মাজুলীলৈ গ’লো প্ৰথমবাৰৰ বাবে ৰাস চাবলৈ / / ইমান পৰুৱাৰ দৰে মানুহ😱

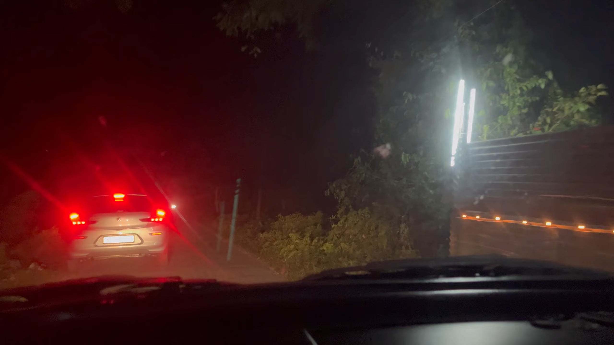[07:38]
এতিয়া আমি আহি গড়মূৰ পাই গ'লোহি, আৰু এইখিনি জেগাতে গড়মূৰৰ ৰাস হৈছে সৰু সত্ৰত।